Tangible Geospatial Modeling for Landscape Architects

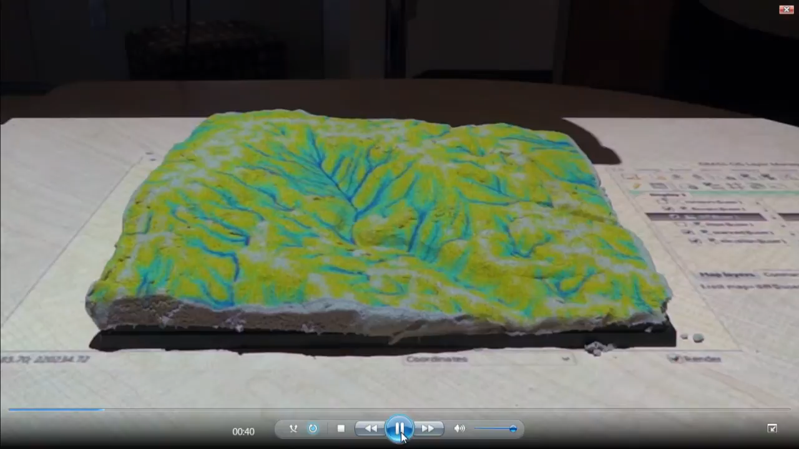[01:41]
what we're using here is us our tangible GIS system
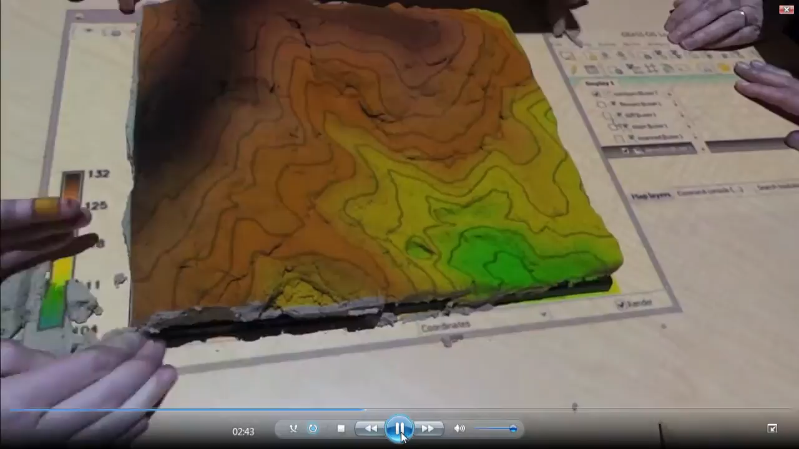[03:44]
the real from the digital elevation model the sand model is right now so they can get a sense of how they need to change the sand model to build the existing conditions they can
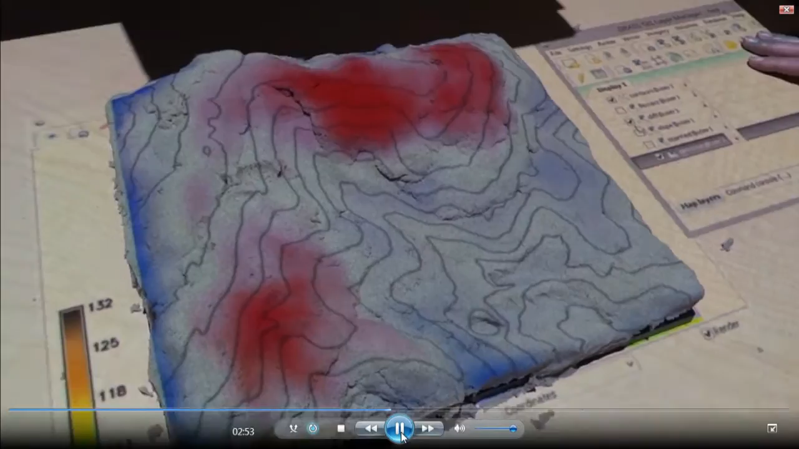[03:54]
start to learn more intuitively about what
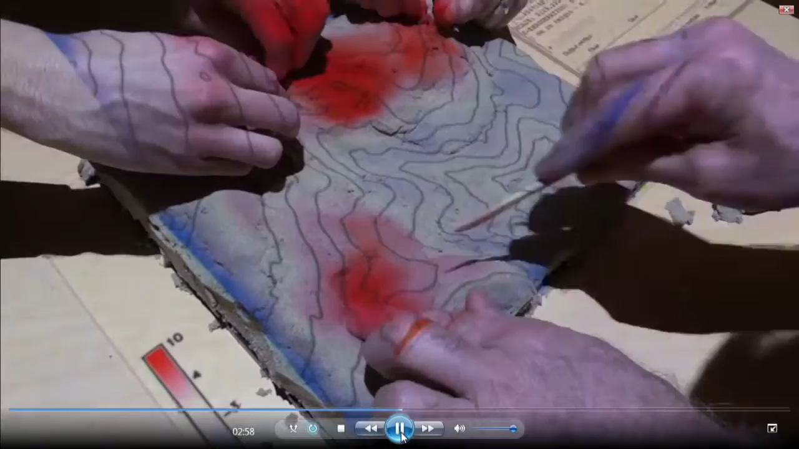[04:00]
contours mean and the three-dimensional shape of the land
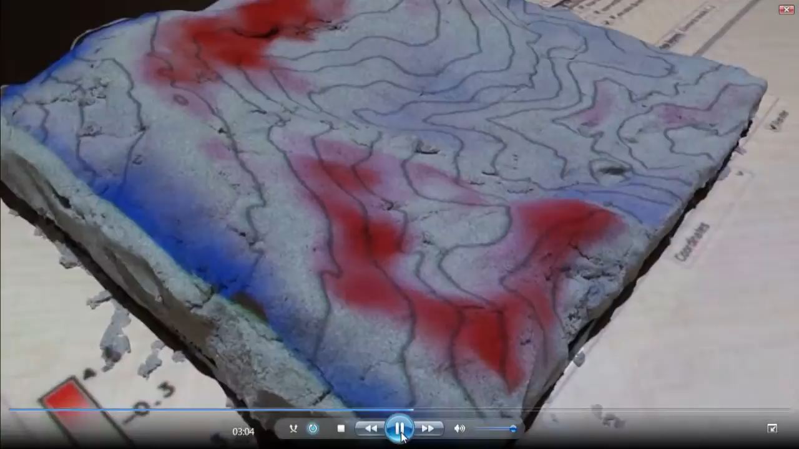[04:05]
they'll see where they've made mistakes where they failed to understand what the contours mean and start to
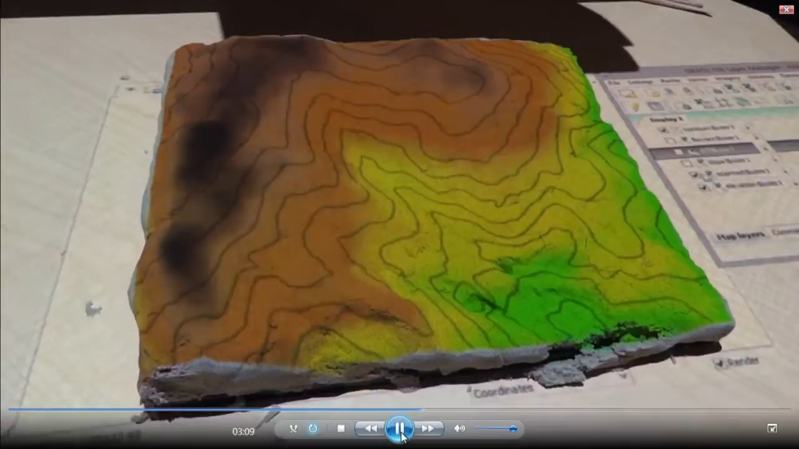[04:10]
learn about the landform so we also then can run the simulations on it and show them
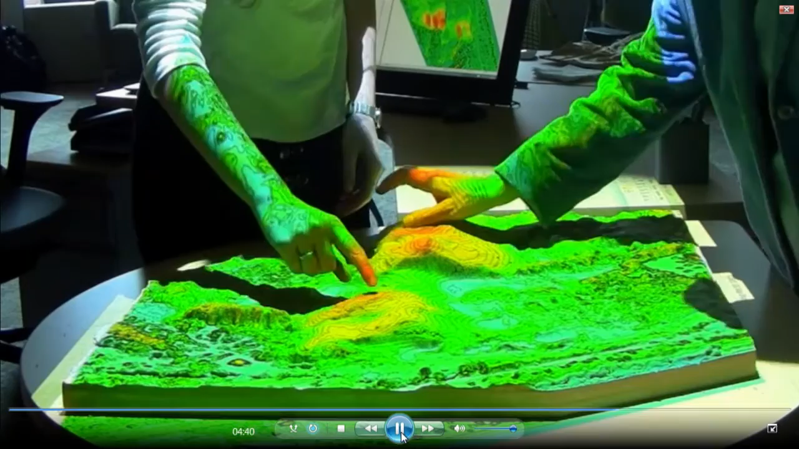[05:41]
state park uh with its um sand dunes uh where